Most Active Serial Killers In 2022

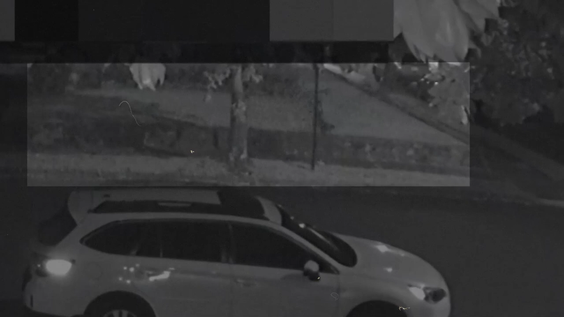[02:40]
Unfortunately, all they got was this grainy footage from a CCTV close to one of the crime scenes.